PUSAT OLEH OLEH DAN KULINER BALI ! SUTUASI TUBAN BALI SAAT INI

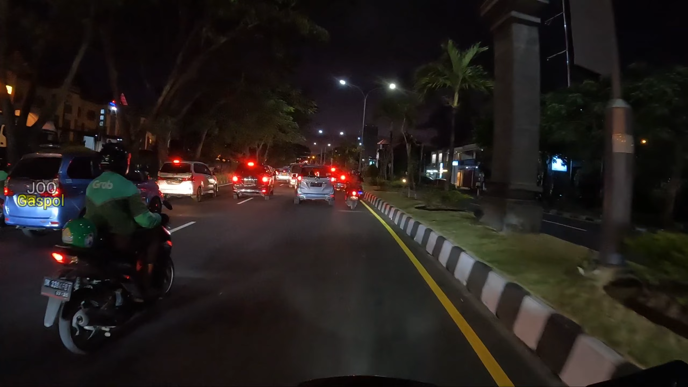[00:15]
Hari ini kita akan jalan-jalan menyisiri salah satu ruas jalan yang selalu ramai dikunjungi oleh para wisatawan,
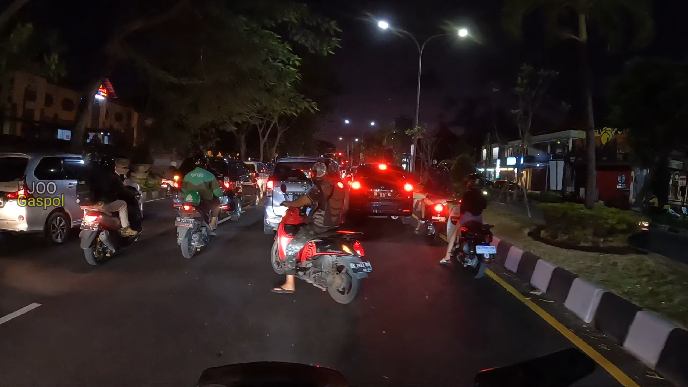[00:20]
terutama di siang hari dan di malam hari seperti sekarang ini. Sekarang ini tepat pukul 8 lebih 15 menit teman-teman dan kita akan menyisiri Jalan Raya Tuban, di mana Jalan Raya Tuban ini adalah dekat sekali dengan Bandara Igusti Ngurah Rai dan di Jalan Raya Tuban sangat lengkap sekali, mulai dari hotel, banyak sekali toko-toko oleh-oleh seperti Krishna oleh-oleh, The Keranjang dan Jogger.
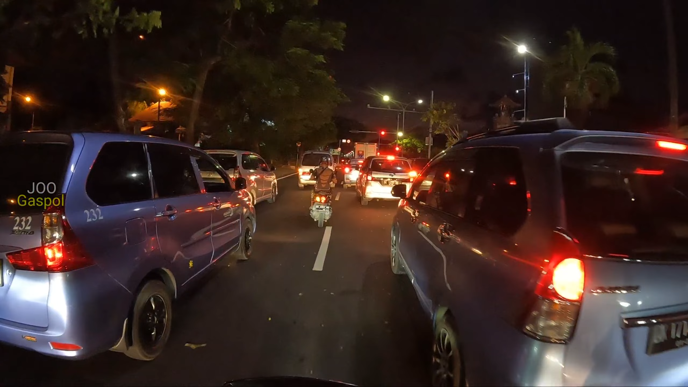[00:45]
Serta kalau ngomongin tentang makanan, di sini adalah salah satu pusat kulinernya,
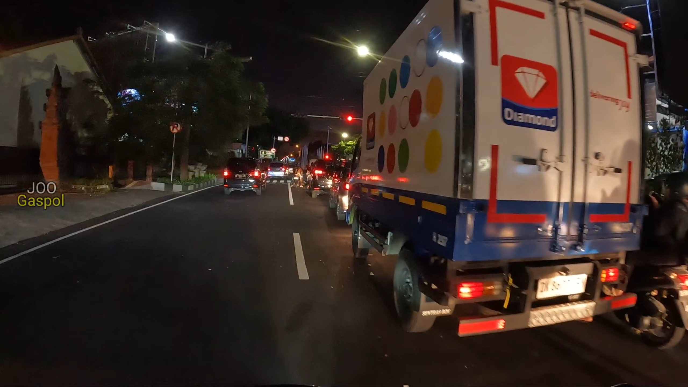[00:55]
Nanti kita akan lihat ada warung Butinuk juga yang sering dikunjungi oleh para wisatawan.
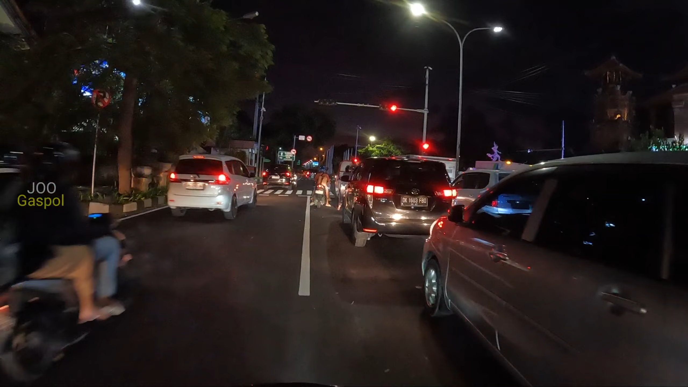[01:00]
Nanti kita akan coba melewati dan jalan-jalan di malam minggu ini. Kalau teman-teman lurus di perempatan ini, itu akan menuju ke Bandara Igusti Ngurah Rai dan kita akan belok kanan di sini. Di depan sana ada salah satu ikon juga di Bali. Buat teman-teman yang baru datang ke Bali, melewati jalur ini pasti akan menemukan patung kuda Tuban.
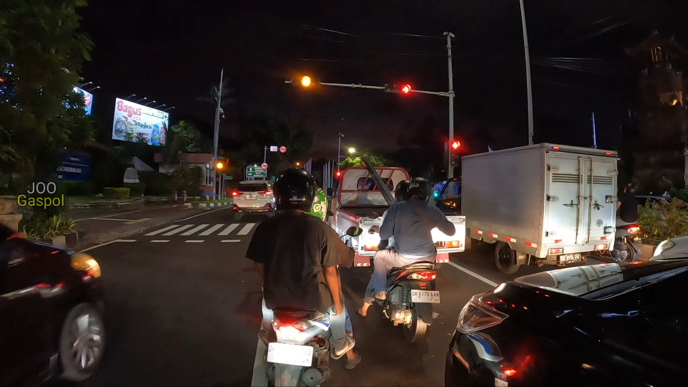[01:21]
Jadi patung kuda Tuban ini menjadi salah satu ikonnya di objek wisata Bali juga dan sering menjadi tempat spot foto buat para wisatawan dan juga majalah-majalah tentang pariwisata mengambil tugu Tuban ataupun patung Tuban yang nanti kita akan lewati. Di sini kita lihat tampaknya kendaraan yang menuju ke Bandara Igusti Ngurah Rai tampaknya lancar sekali.
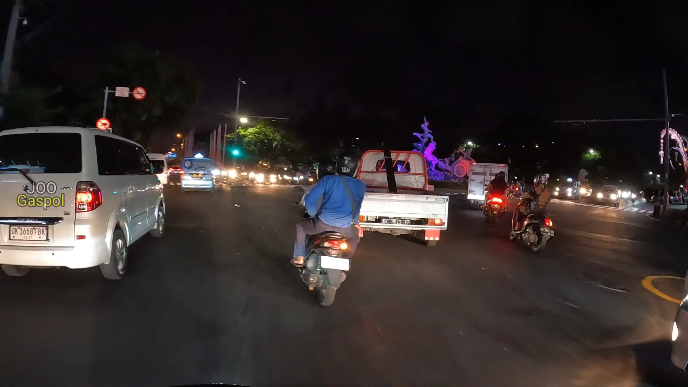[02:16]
Nah inilah ikonnya Satria Gatot Kaca atau lebih dikenal dengan patung kuda Tuban.
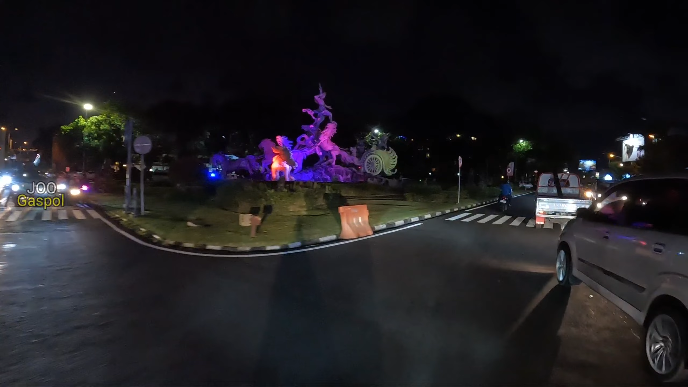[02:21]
Jadi patung selamat datang buat teman-teman yang baru datang dan selamat jalan buat teman-teman yang menuju ke bandara.
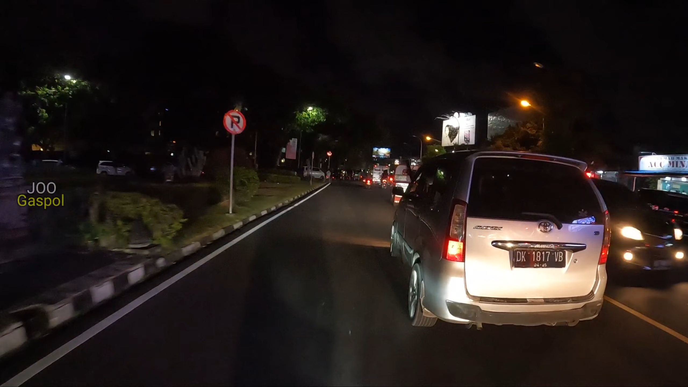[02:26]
Kita akan menyisiri jalur ini, jadi Joe Abdin akan ajak teman-teman melihat bagaimana suasananya di Krishna oleh-oleh dan juga nanti kita lihat The Keranjang juga dan nanti lihat Jogger, karena Jogger biasanya sudah tutup jam 6 sore teman-teman.
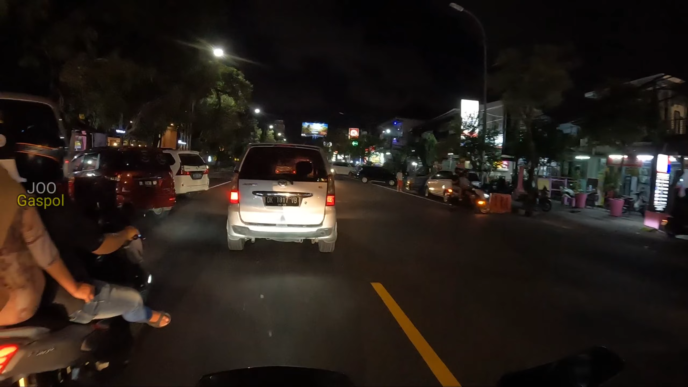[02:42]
Dan ini di sebelah kanan adalah pusat-pusat kuliner yang biasanya sering sekali wisatawan-wisatawan datang dan makan di sekitaran ini.
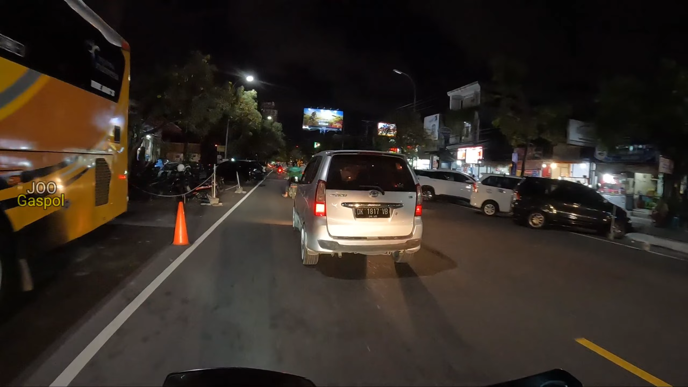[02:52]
Ada warung Padang juga ada tadi di sana, cukup ramai juga biasanya di siang hari dan di malam hari. Dan kita akan lanjut terus jalan teman-teman, jadi ikuti Joe Gaspol sampai akhir video.